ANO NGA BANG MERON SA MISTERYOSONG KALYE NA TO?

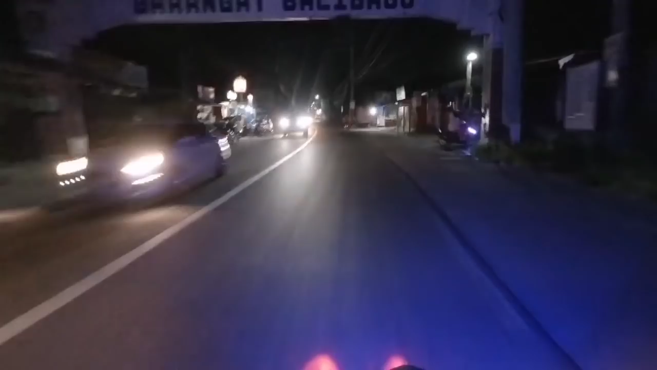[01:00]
so matagal tagal din akong walang upload kaya naisipan kong mag ano pag motovlogging ngayon e total ano wala rin ginagawa sa bahay sobrang nakakainip ayan magmamotovlogging na muna tayo
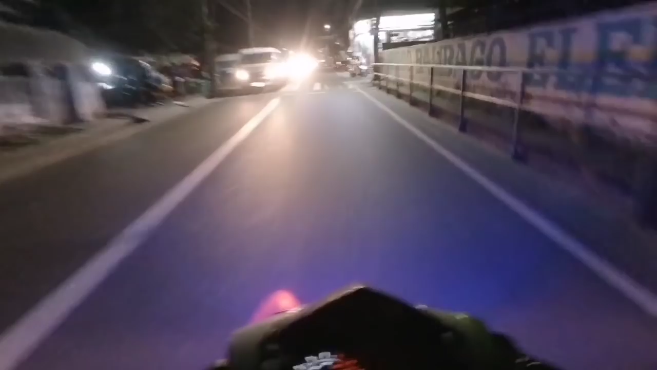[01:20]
ayan nandito tayo ngayon sana sa mountain view sa may balibago ayan papunta tayo sa may walking street alam nyo ba yung mga boss chicks titignan nga natin kung totoo nga daw yun sabi nila mura daw doon e pero ewan ko ayan pasyal pasyal lang tayo pag may time so nakakamiss din kasi nga no mag ride sobrang namimiss ko yung ano pagra ride
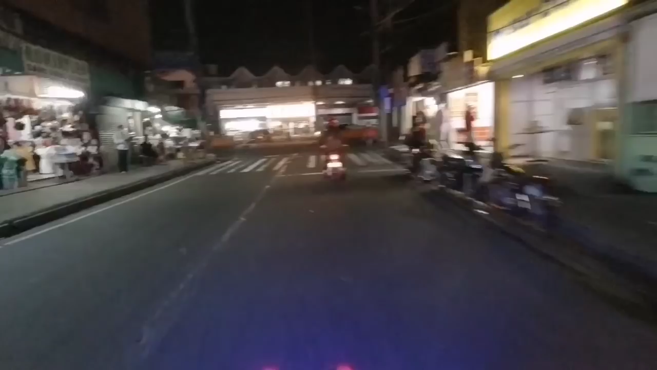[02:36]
pa astro park sa balibago so ayan nga ayan yung walking street titignan natin yung update ano ikot ikot muna tayo ikot ikot lang ikot ikot lang syempre para may upload din tayo buti na lang hindi traffic ayan nandito na tayo sa ano sa astro park
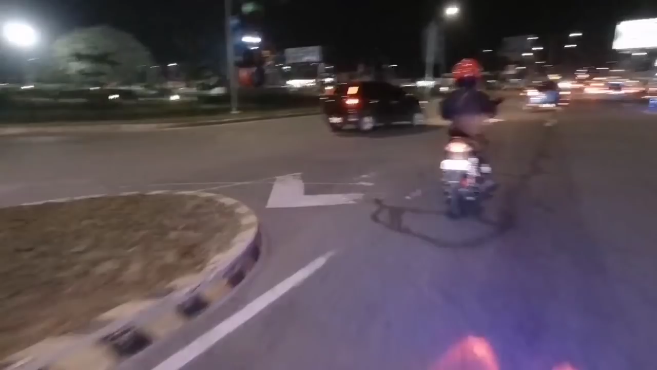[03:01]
uy ang daming tao doon may ayuda yan sila makapasok sa work naghihintay naman ano yun ng shuttle
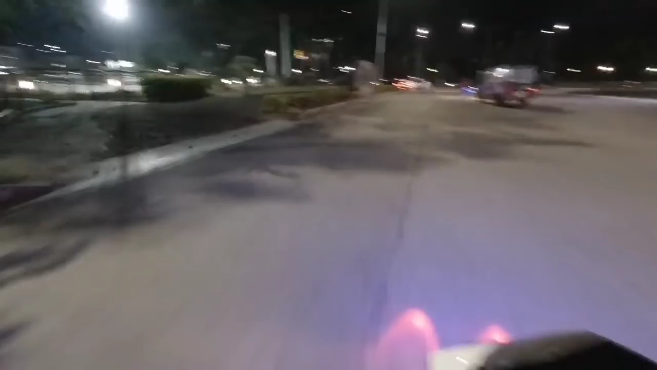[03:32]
so ayan dito tayo ngayon sa ano astro park sa may salakot ayan ikot tayo sa may walking street
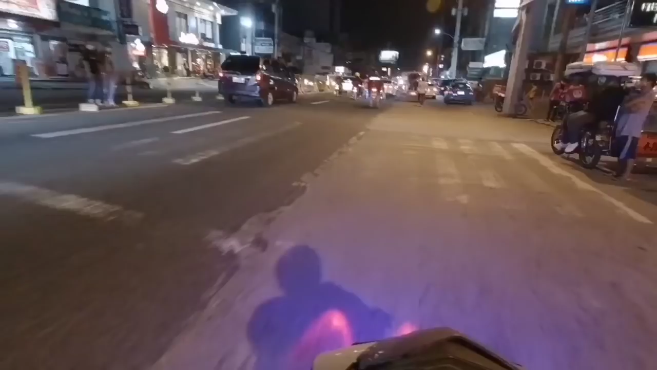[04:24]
papasok tayo dito sa isang kanto tapas ikot na tayo din babalik na tayo wala rin tayong masyadong gagawin ano lang iikutin lang natin to ito ba yun ay hindi sa isang kanto pala sorry sorry
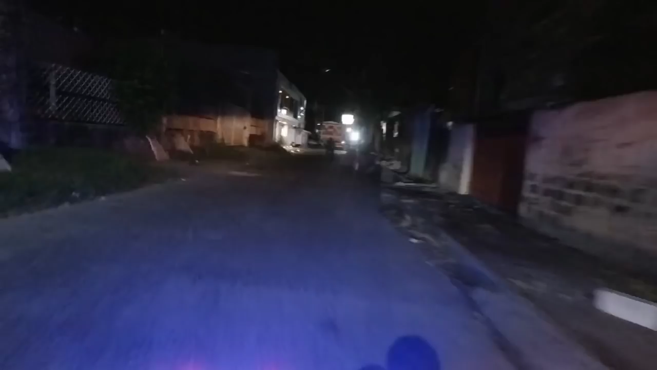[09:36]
nakakatakot yun yung mga ano yung trabaw ng mga ibang kababayan dito sila yung mga prostitute girl dito sa balibago hangles city so nakakatakot
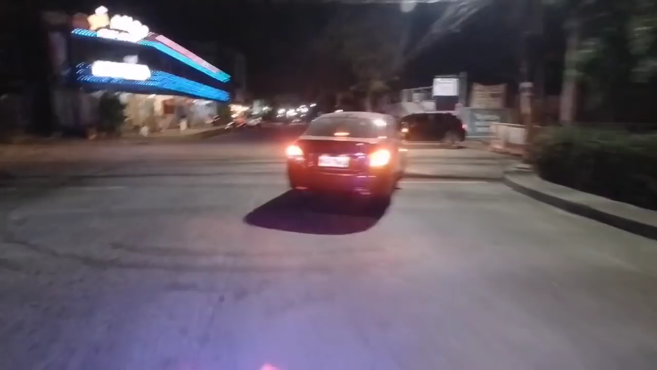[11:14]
so yung iba mga nakabukas na rin